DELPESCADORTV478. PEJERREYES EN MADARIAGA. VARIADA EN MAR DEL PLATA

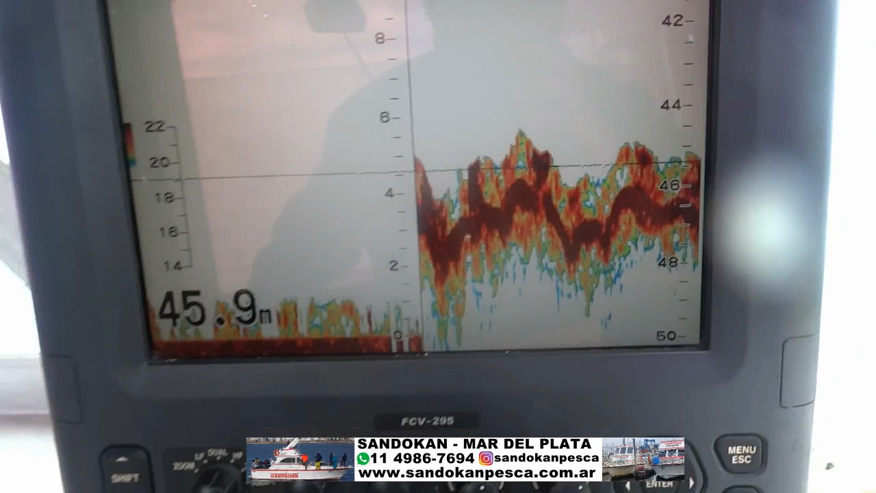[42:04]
On screen: depth 45.9 m
De aquí Mar del Plata los saluda Sandotán en esto que es una pesca de altura. Vamos a mostrar. Este que está acá, que están viendo ustedes, es el fondo. vamos a 45 metros.
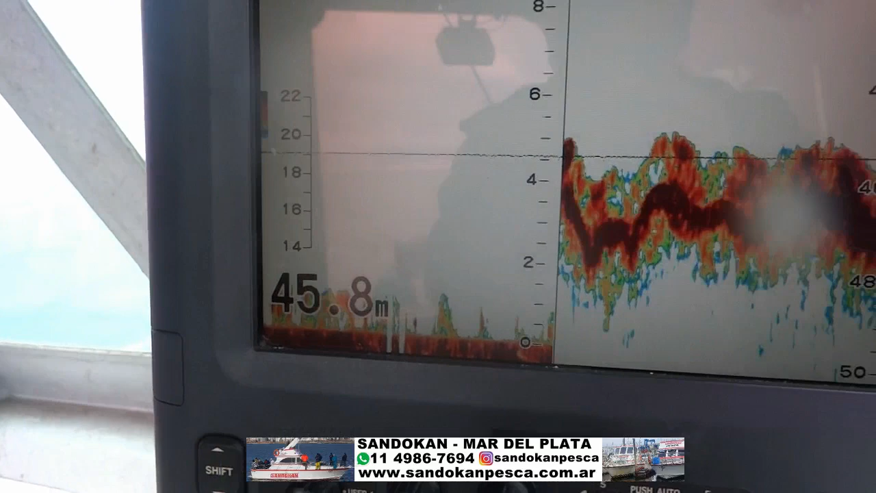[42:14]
On screen: depth 45.8 m
Este es todo el pescado que está arriba de la piedra donde estamos buscando.